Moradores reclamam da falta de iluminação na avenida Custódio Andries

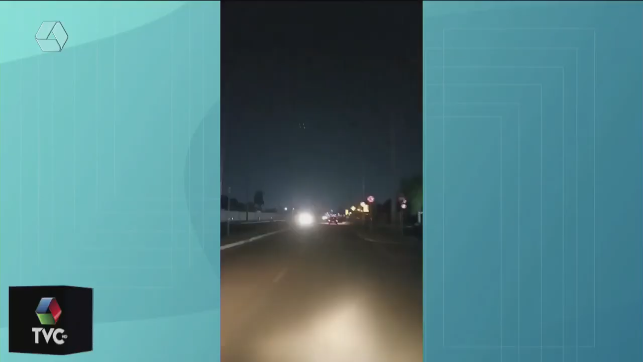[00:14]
Está aí as imagens atrás do cemitério. Este breu está completamente escuro.